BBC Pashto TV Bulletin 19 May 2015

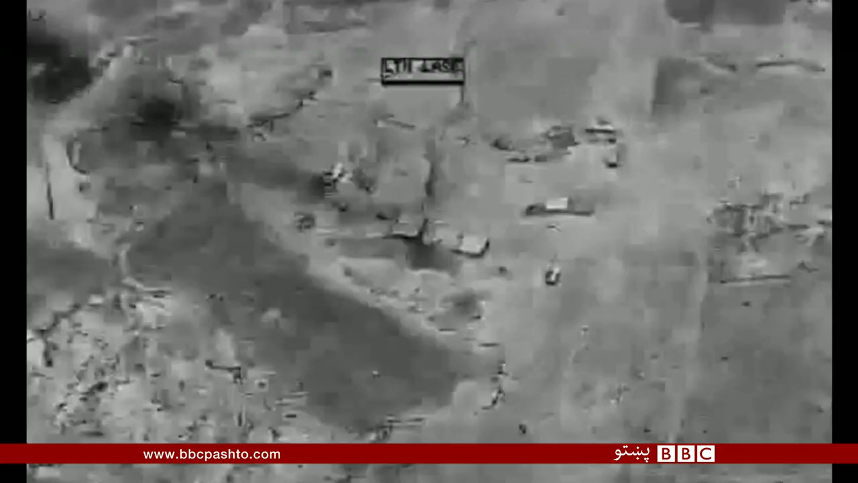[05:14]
چې په نخښه شوی ځایونه پکې لمنځه ولاړل. دا د داعش د وسلو ګودام و چې له چاودیدونکو توکو ډک و.